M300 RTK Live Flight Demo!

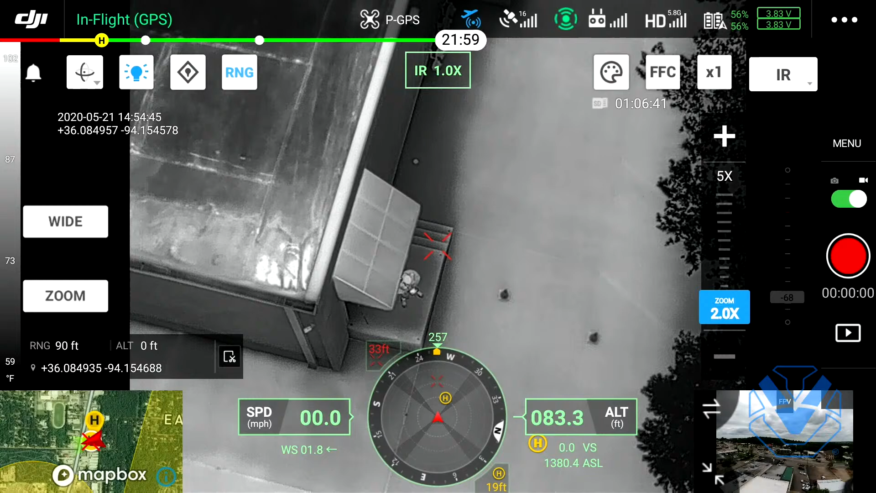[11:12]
very very warm in comparison to say the gutter there on the left hand side so we are now in infrared this is a 640 by 512 30 hertz thermal sensor it is not a FLIR core but it is 640 by 512 it is thermal it is 30 hertz and it is radiometric now in order to analyze these photos if i want to take a photo right now for example uh radiometric jpeg radiometric jpg and analyze that you do have to use dji's thermal analysis tool these images will not work in FLIR tools but because it is a radiometric image you will be able to analyze those tools with dji
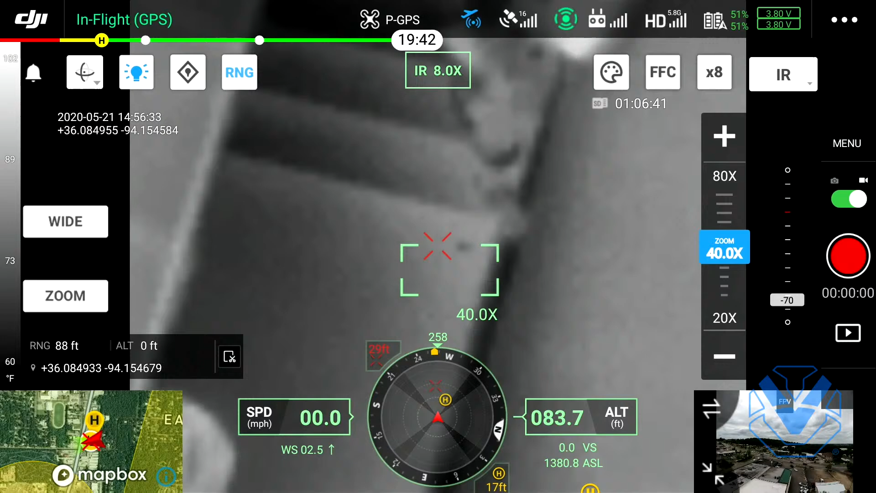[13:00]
and 8x now obviously this is digital right so it's doing a little bit of extrapolation so there's for sure there's some algorithms at work that i just can't understand but it does actually zoom in and we're back out to 1x so this is your normal field of view and you can also do a split screen so there is no msx on the h20t msx is a proprietary fleer technology amazing technology brett randall if you're watching we love you guys awesome products but you can do a split screen so you pull up split and now you've got infrared on your left and
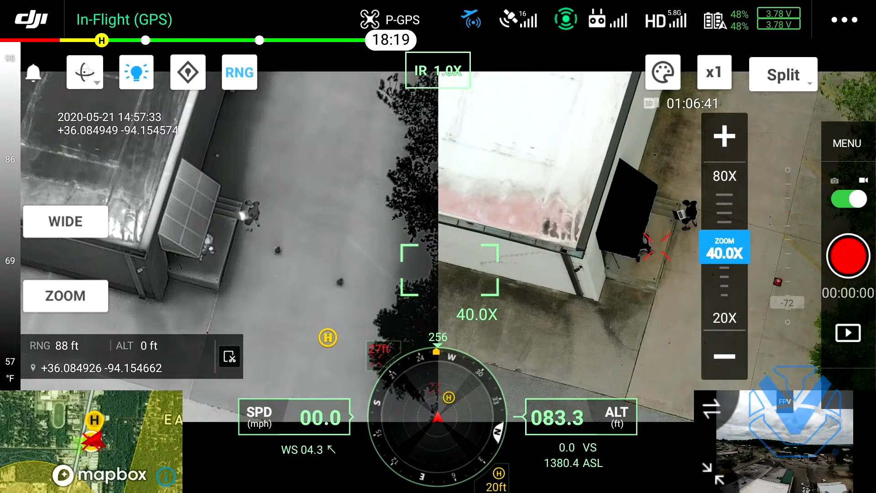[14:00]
we're going to bounce back over to just ir and we're going to go to our color menu here now you do have obviously high temp low temp you can set your gains all of that data or your color palettes if you wanted to invert that and go
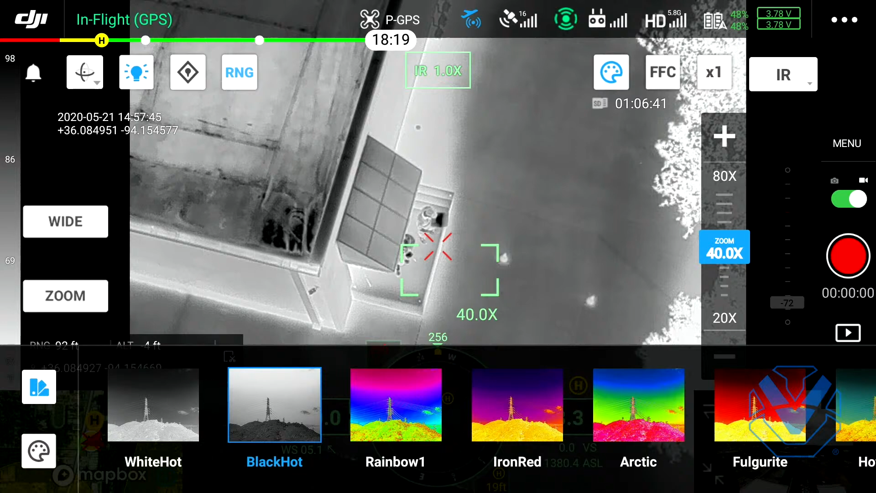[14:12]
black hot absolutely could you can go iron red one of my favorites is
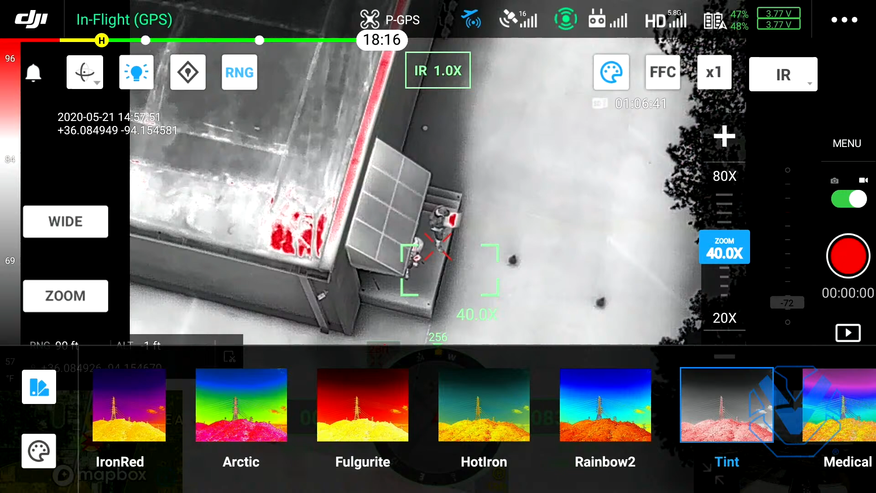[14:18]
tint i don't know why it just it makes it easy to spot the really hot spots there you can go rainbow too but
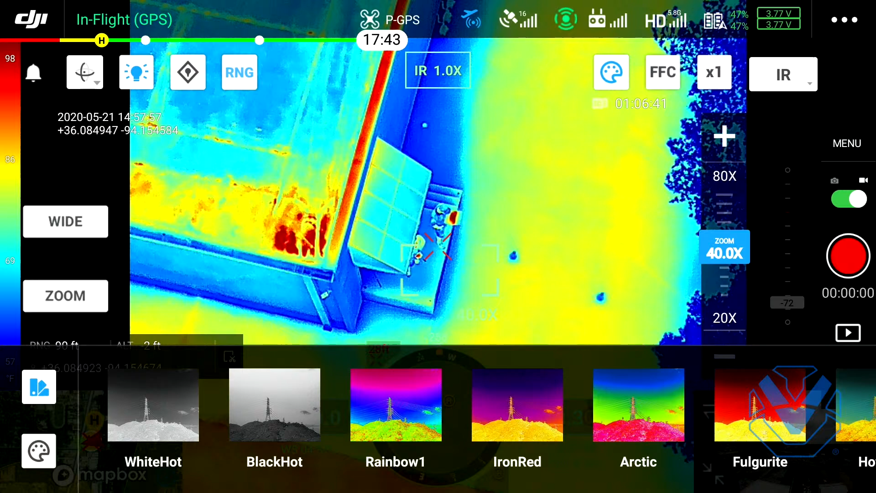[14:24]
at the end of the day i default to white hot and it's just that's my tried and true it's my bread and butter so there
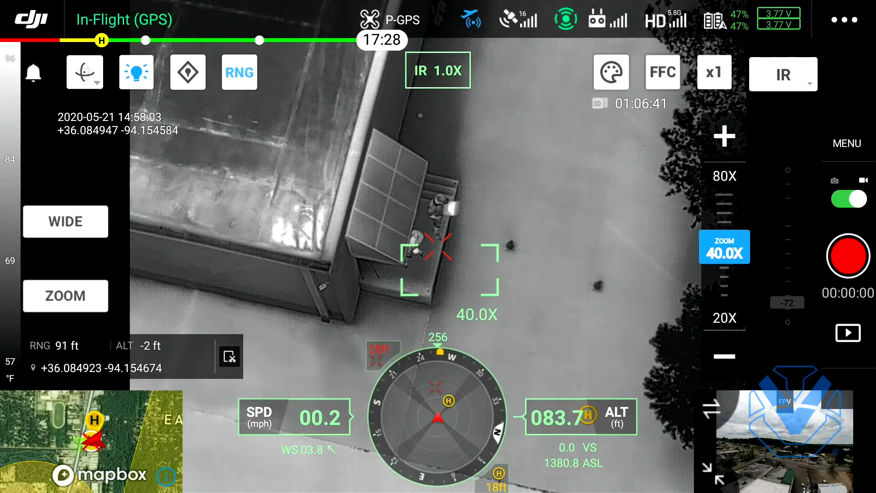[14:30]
you have it folks that's just a real quick live overview live flight demo i should say of the h20t on the m300 rtk if you guys have any specific questions any concerns